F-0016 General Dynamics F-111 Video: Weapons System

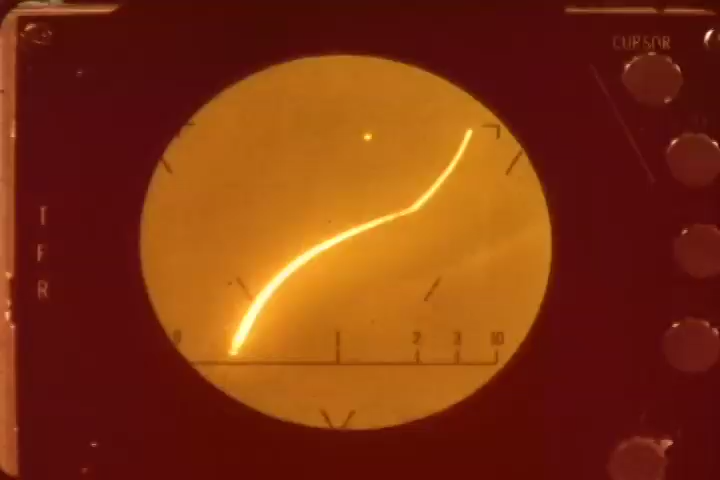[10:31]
the right or upper portion of the zero command line is also affected by airspeed changes
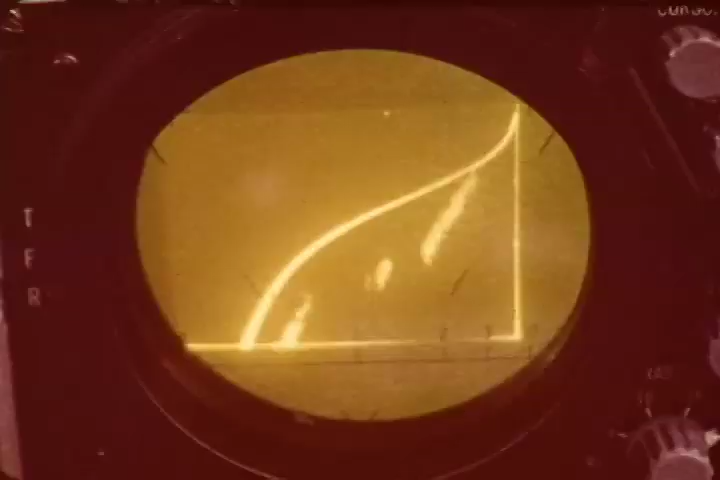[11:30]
an obstacle ahead of the aircraft will create a terrain video peak on the e-scope increasing in size on the e-scope as the aircraft approaches the obstacle